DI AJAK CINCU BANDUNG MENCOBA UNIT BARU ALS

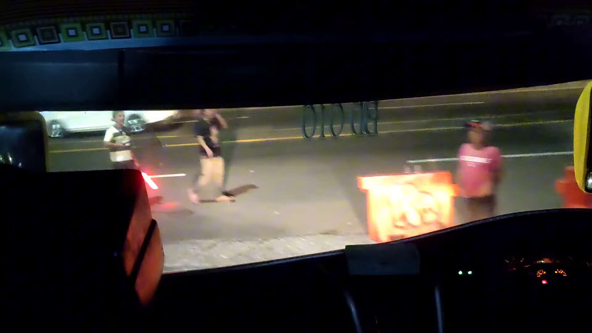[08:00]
Awaskan, awaskan dan kereta, Om. Keretanya sering ini, nggak mau ngalah. Sering kejadian di sini nih. Kereta sering kejadian di situ. Kencang-kencang kali. Iya, semenjak satu arah ini, Om. Iya. Kencang-kencang kali.